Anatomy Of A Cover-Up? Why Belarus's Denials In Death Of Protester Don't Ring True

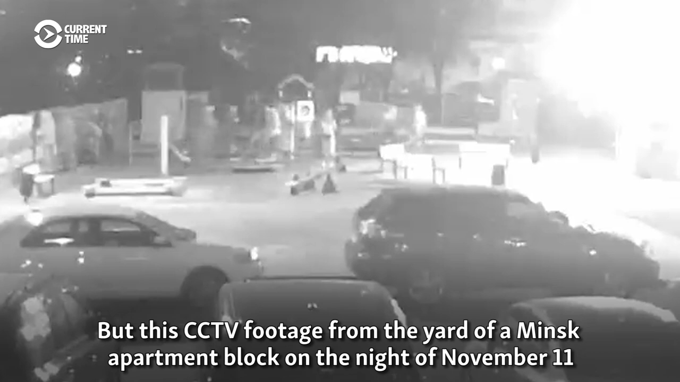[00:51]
But this CCTV footage from the yard of a Minsk apartment block on the night of November 11th appears to contradict the official account.
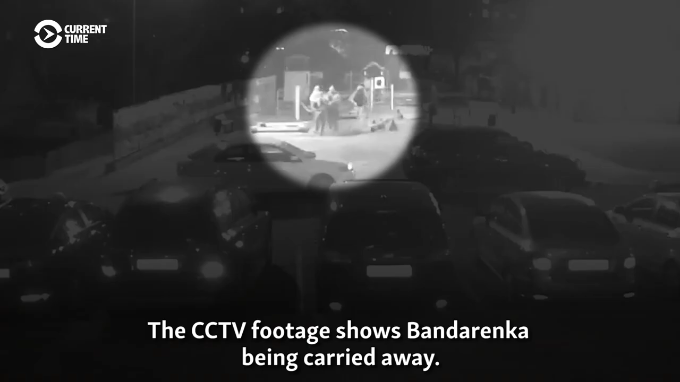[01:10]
The CCTV footage shows Bandarenka being carried away. On the cell phone video, he appears to be struggling.
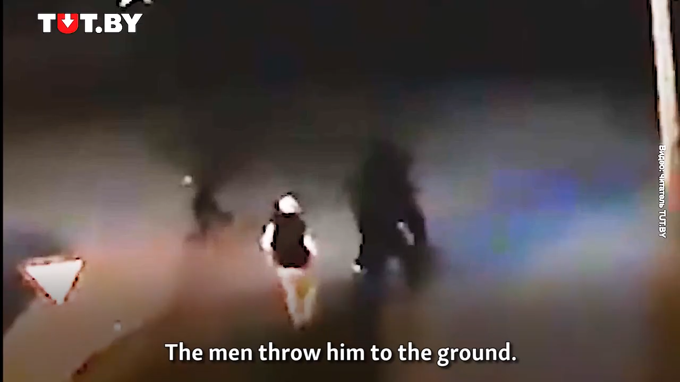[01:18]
The men throw him to the ground. This video shows a silver van arriving.
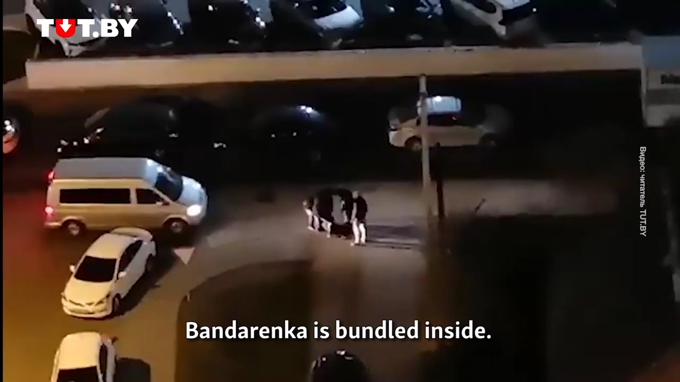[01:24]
Bandarenka is bundled inside.
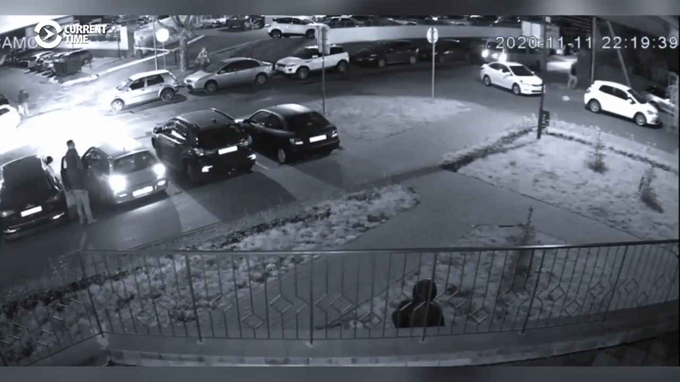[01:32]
The CCTV camera says the time is 10.19pm.
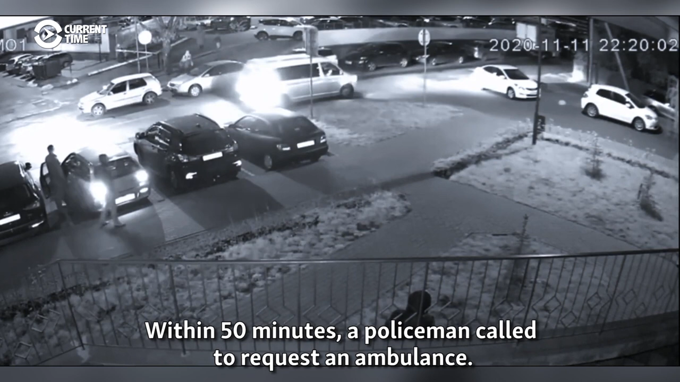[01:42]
Within 50 minutes, a policeman called to request an ambulance.